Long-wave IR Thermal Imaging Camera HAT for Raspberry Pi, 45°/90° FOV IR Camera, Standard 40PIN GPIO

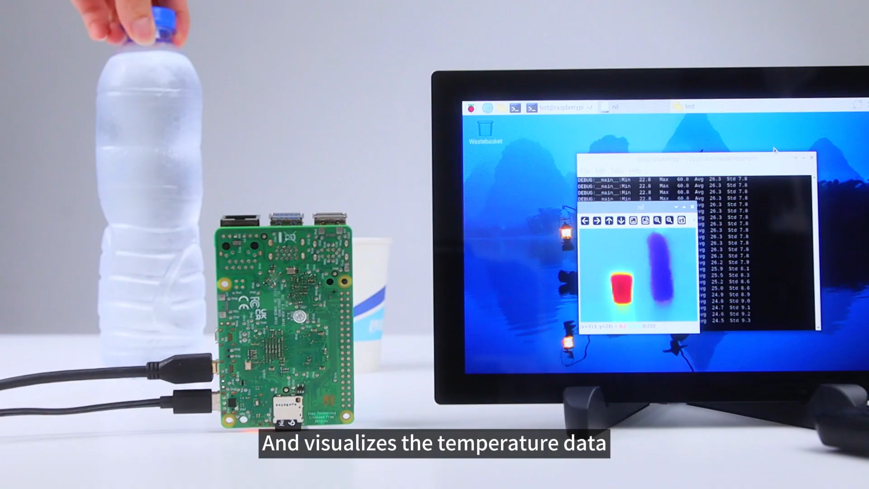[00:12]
the temperature data as an image with its unique thermal imaging technology.
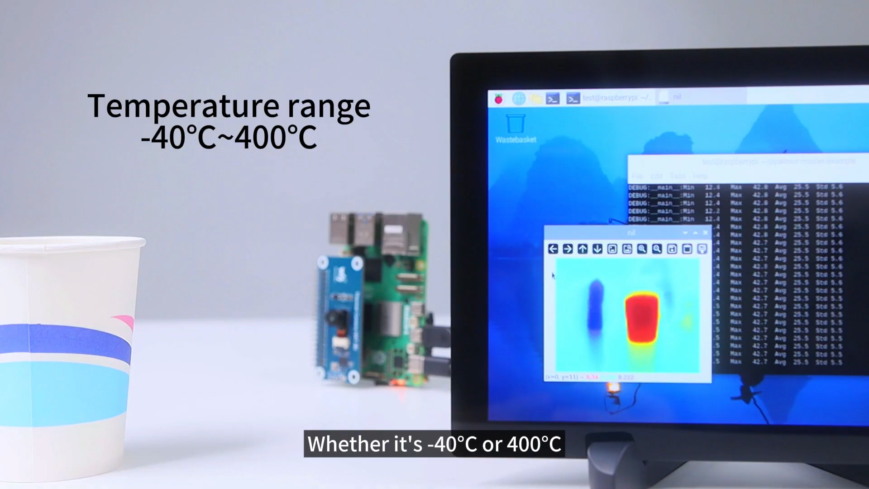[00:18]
Whether it's minus 40 degrees Celsius or 400 degrees Celsius, it's clearly visible in front of your eyes. There are two versions of this sensor, the 45 degrees regular version and the 90 degrees wide-angle version.
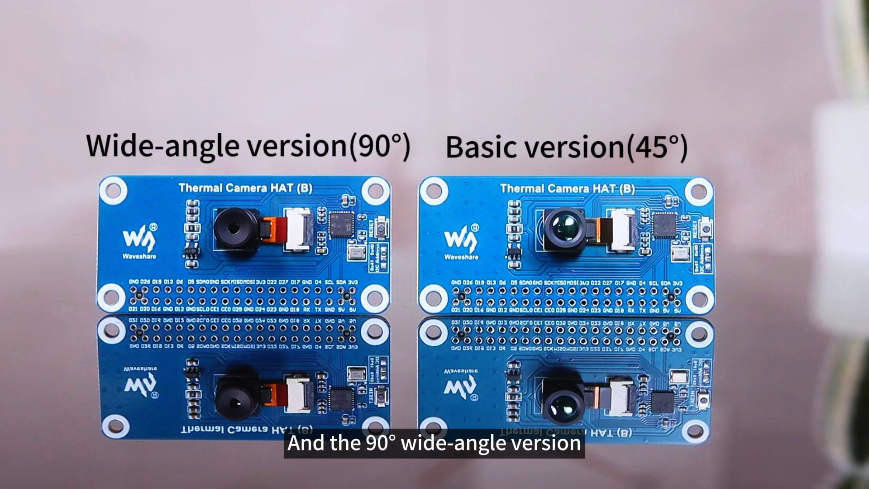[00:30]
They are all equipped with an infrared thermal imaging sensor with a resolution of 80 by
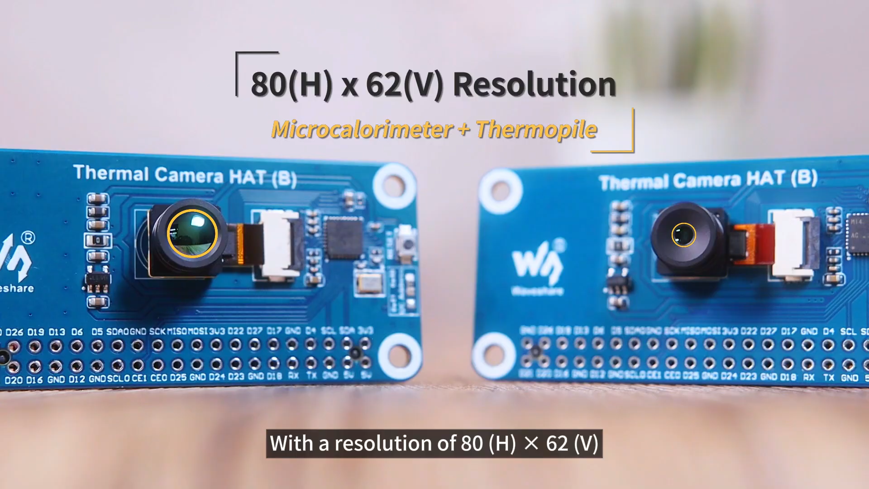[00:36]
62 combined with microbillometer and thermopile technology, achieving excellent temperature sensing and imaging effects.
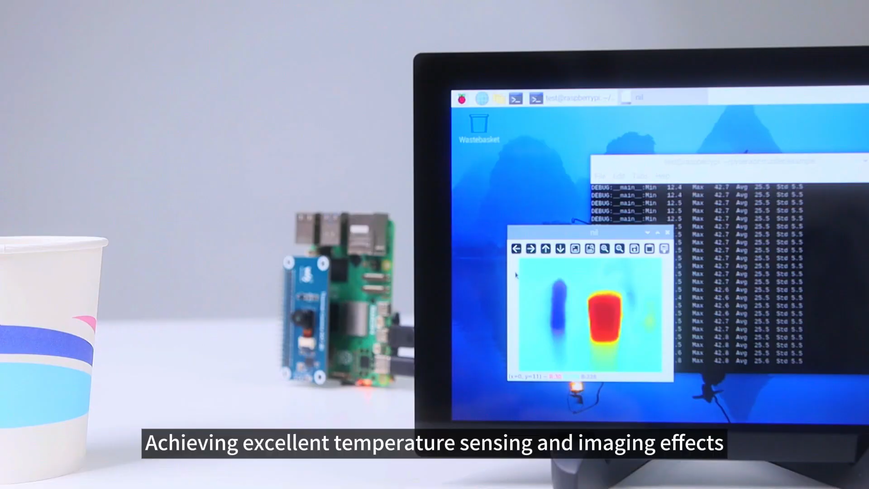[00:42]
The shutterless design of the module supports long-term continuous operation, eliminating shutter failure or wear and tear, thus ensuring the stability and durability of the device.
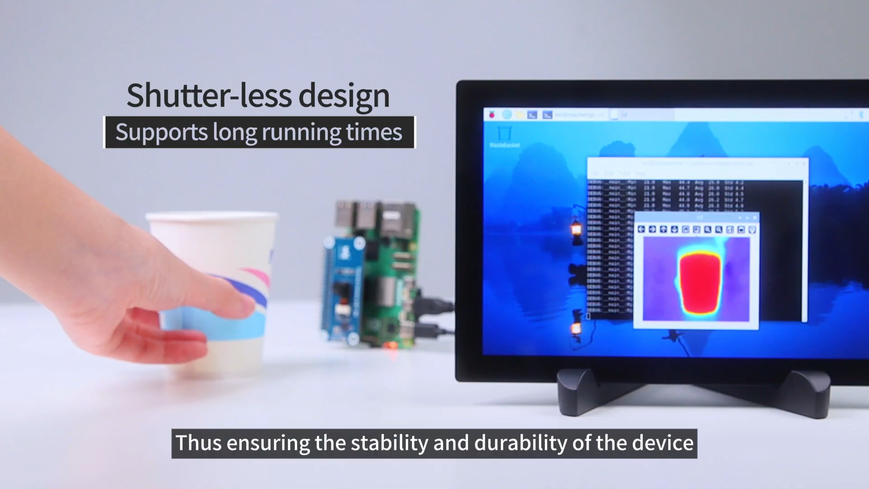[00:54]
In addition to static thermal images, the module also supports thermal image
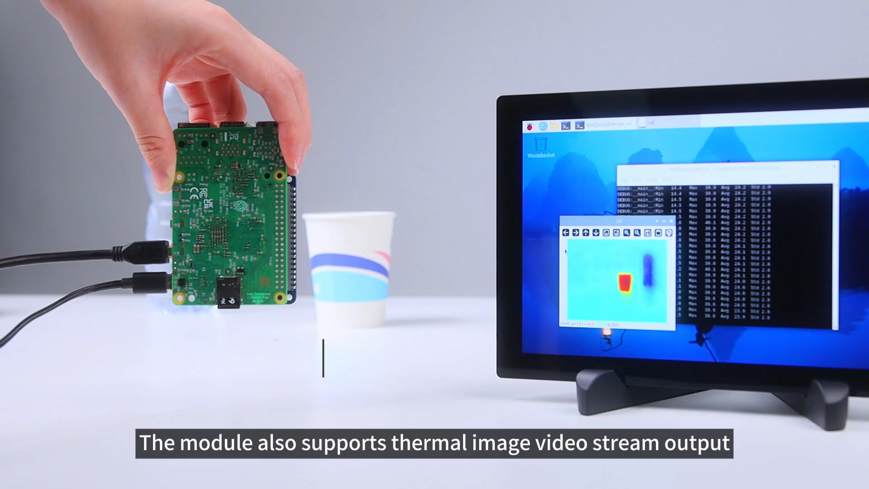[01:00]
video stream output at frame rates of up to 25 FPS, allowing you to capture and record temperature changes in real time.
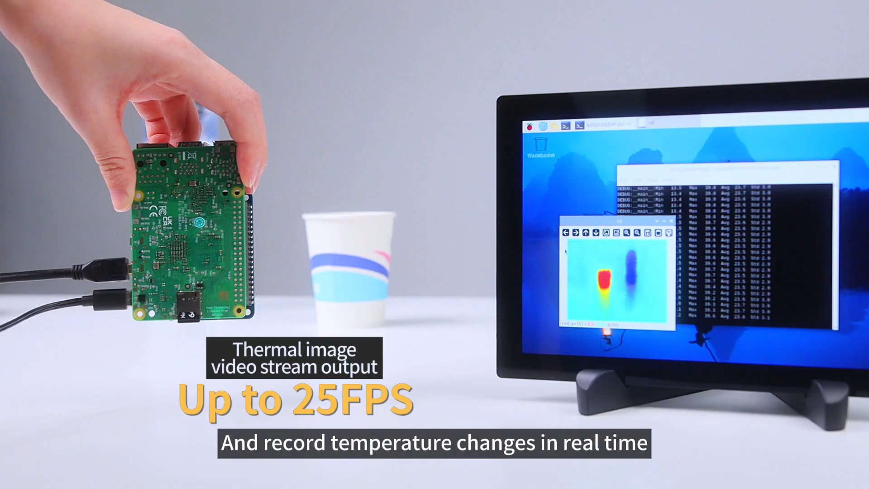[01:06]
We have designed a 40-pin connector for the module and provide